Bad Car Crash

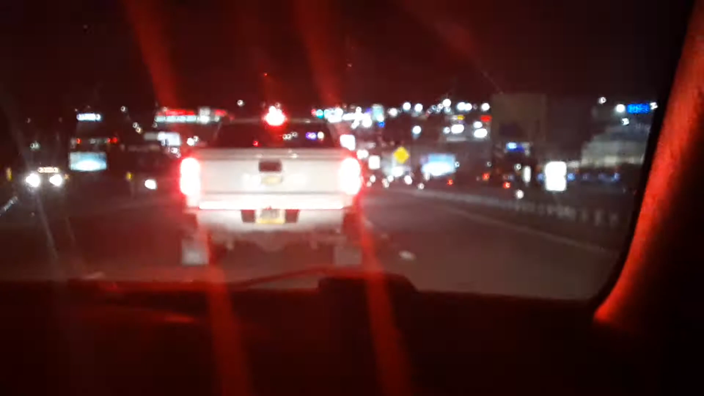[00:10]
Sure enough, it's pretty slow. Yeah. Well, pick up 6:56, so we still have 10 minutes. Wow, is this a lot of lights? It's fire truck and everything. Yeah, this is a lot of fucking. Now, this is action. This is a. You should take pictures. I'm filming. Oh, good. It's gonna go to YouTube. And we saw this happen. Yeah, for anybody wondering.
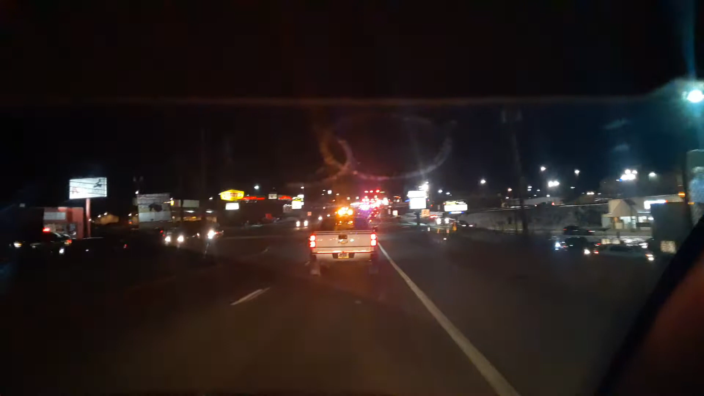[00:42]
We have it right in front of us. One car in front of us. Yeah, and it just happened out of nowhere, so I didn't get any footage of it. A truck slammed into a little old lady in a red car. They might be doing fine. Yeah, we don't. We're pretty sure they are. I don't know. There's a whole lot. Yeah. But they just have them surrounded. We have you surrounded.